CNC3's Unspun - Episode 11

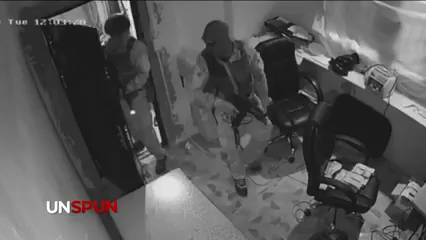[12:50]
Days after the raid, the operation faced public scrutiny after videos were leaked, allegedly showing a member of the team stuffing money into his bulletproof vest. That video placed Commissioner Griffith on the back foot.